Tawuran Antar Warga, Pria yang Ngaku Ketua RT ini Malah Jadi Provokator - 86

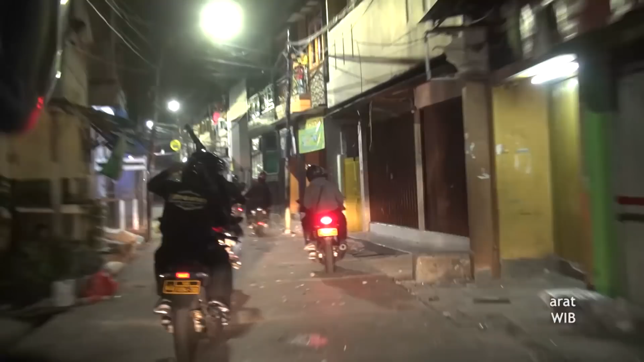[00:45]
saat itu kami mendapatkan laporan bahwa di daerah Jalan Semangka, Kota Bambu, telah terjadi bentrokan antar warga di dalam perkampungan.
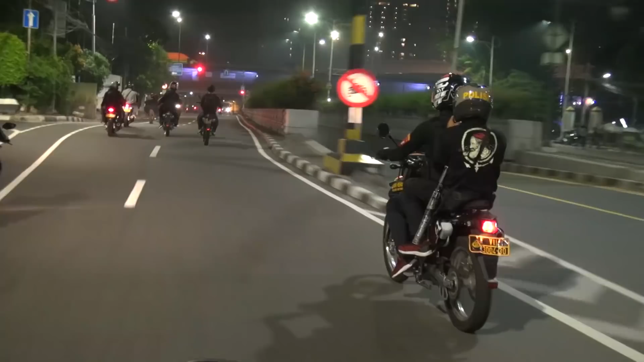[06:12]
Saat kami melanjutkan patroli ke arah Rawabogor, kami melihat ada beberapa orang yang tengah melakukan pemalakan terhadap supir truk yang melintas, dan kami pun langsung segera melakukan penangkapan.